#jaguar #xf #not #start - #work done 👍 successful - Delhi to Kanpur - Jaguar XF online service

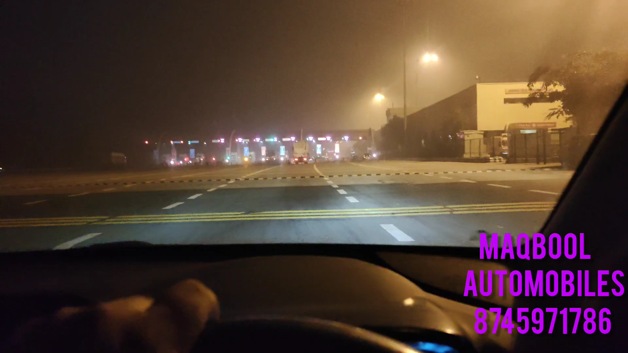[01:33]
ये मथुरा वाला टोल है, या मथुरा के टोल पे पहुंच गए।